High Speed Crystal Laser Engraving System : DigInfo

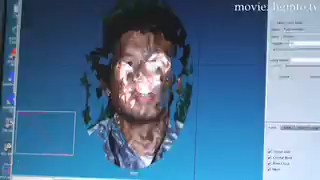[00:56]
We've got a picture of the camera. We've got a picture of the data from the computer.
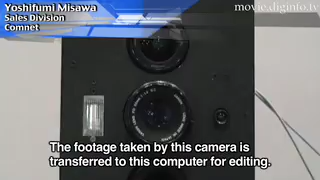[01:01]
This is the camera.
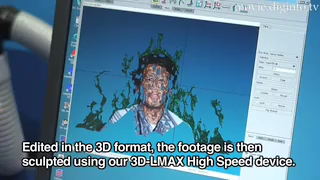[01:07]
We've got a picture of the camera. This is the 3D LMAX high-speed machine that is created by 3D LMAX high-speed machine.
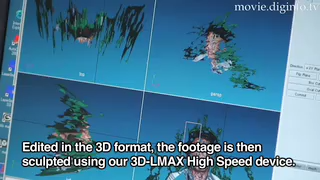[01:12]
This is the 3D LMAX machine that is created by 3D LMAX.